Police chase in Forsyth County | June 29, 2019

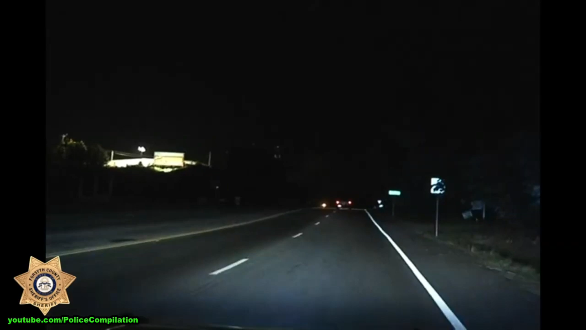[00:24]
It is 40 U-turn, heading back west, eastbound on Brown Bridge. Ray, it's heading back eastbound on Brown Bridge. Ray, I'm at Hammonds Crossing. Ray, they're accelerating on your signal 12. Radio unit, north of your 1030. Radio unit, north of your 1030.